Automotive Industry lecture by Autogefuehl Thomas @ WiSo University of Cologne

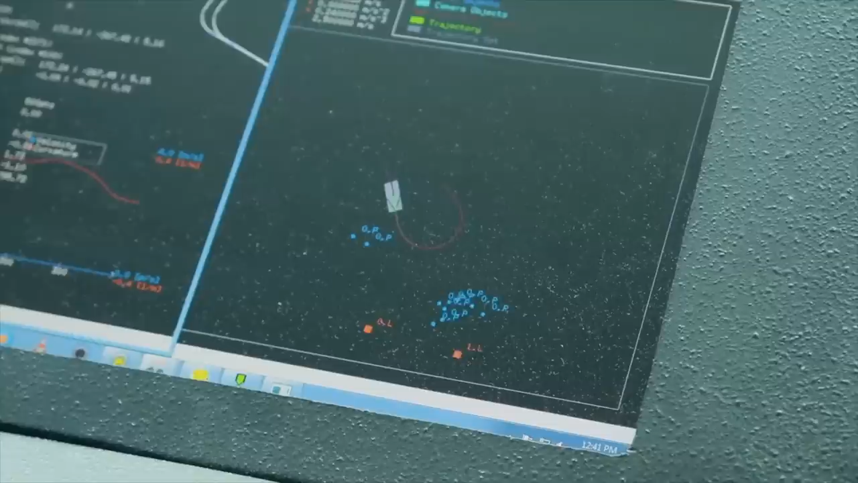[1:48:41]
it's radar based like this one here primarily it's different you see something like this um it's also interesting that the the recent um